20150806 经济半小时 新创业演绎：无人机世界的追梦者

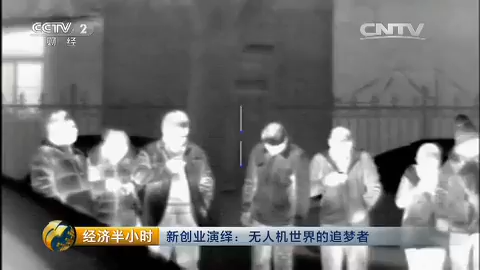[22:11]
机红外线夜市巡查甚至还尝试研发出无忍机送货总餐